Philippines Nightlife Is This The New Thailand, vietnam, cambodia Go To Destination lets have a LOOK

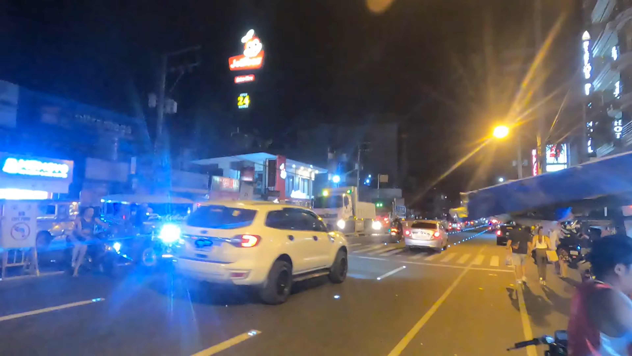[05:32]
bottom of the street you've got jolly bees obviously that jolly be on the street that's a filipino's